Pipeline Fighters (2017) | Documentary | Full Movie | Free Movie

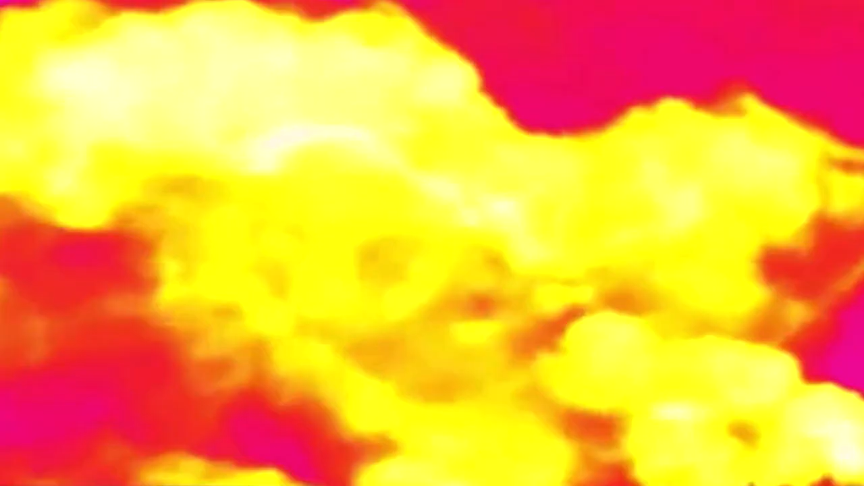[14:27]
What you're seeing in this video in false color is the emission of large quantities of methane,
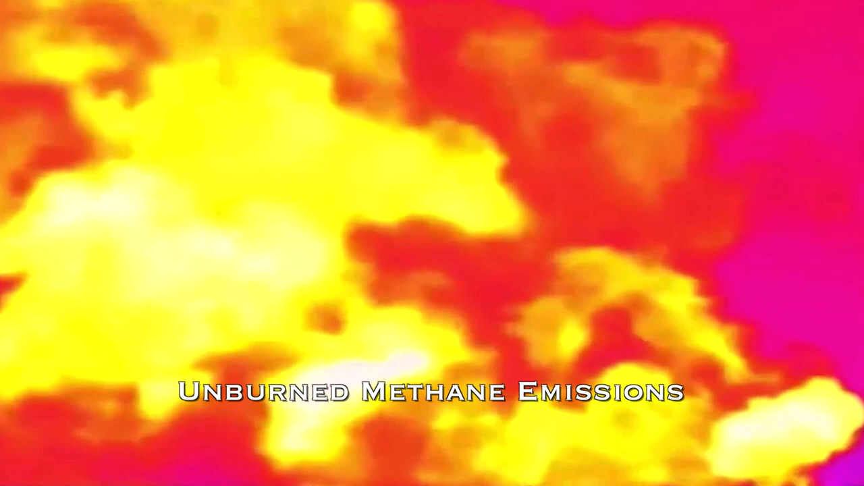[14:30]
natural gas, during the flowback period of a well that has just been hydraulically fractured. Everything that's yellow is methane, natural gas.
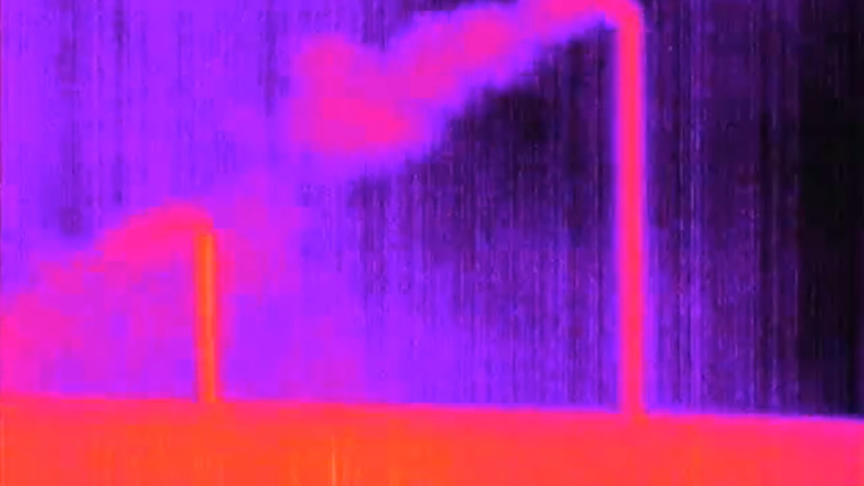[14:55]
which over a short period of time is 100 times more potent than carbon dioxide as a climate change agent.
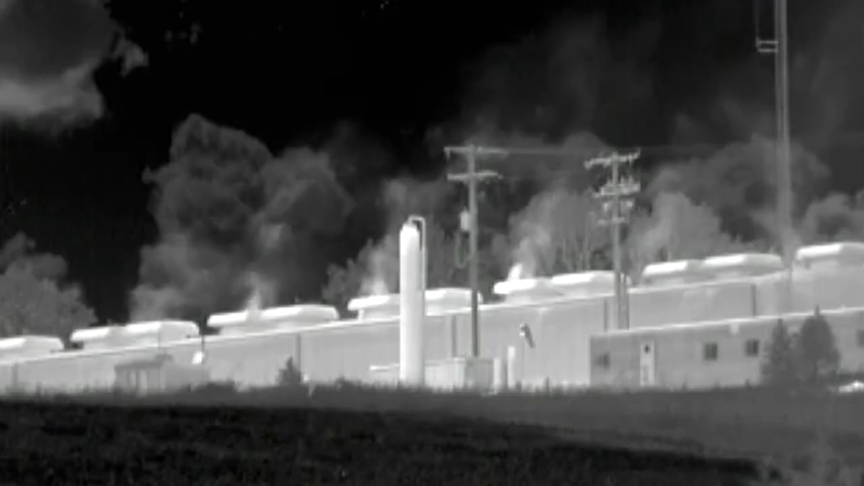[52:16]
When it's compressed, the fumes come out from it, and they also have loss of methane gas.